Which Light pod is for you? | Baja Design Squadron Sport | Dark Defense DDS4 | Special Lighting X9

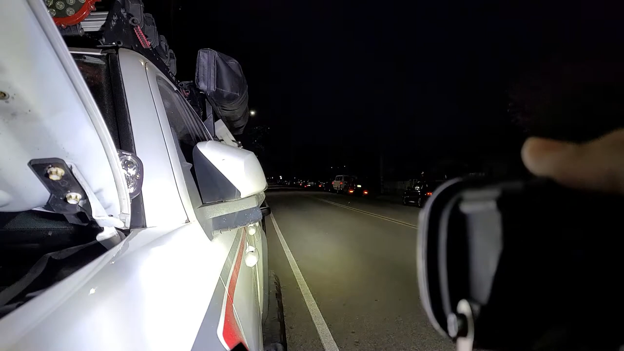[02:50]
all right next up is the x9 from special lighting as you can see there's that laser right there